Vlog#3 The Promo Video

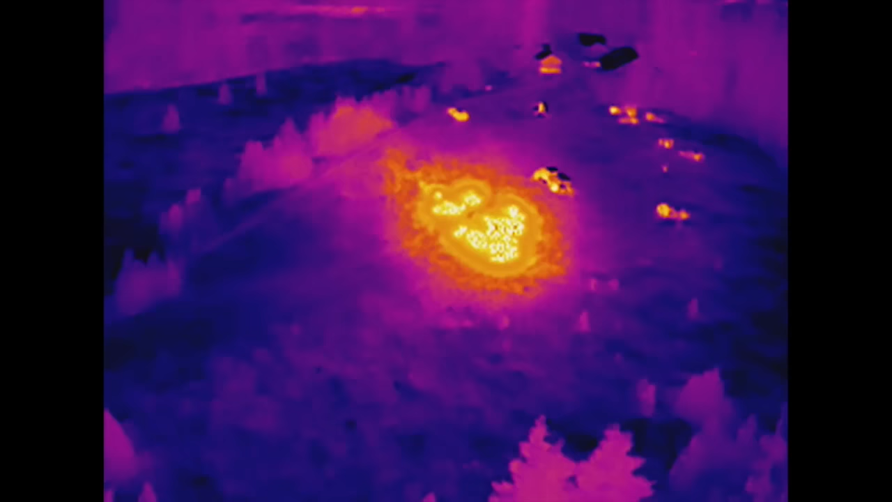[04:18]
this camera makes it possible to detect almost any heat signature from an aerial perspective.